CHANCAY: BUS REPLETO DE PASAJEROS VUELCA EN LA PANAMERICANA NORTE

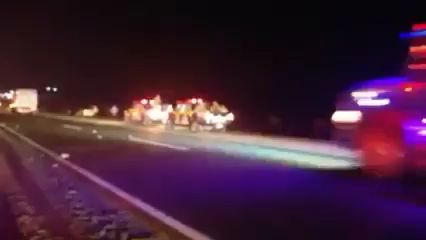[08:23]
vemos al personal del ejército del Perú que están siendo trasladados en las camionetas, las unidades de serenazgo de Chancay.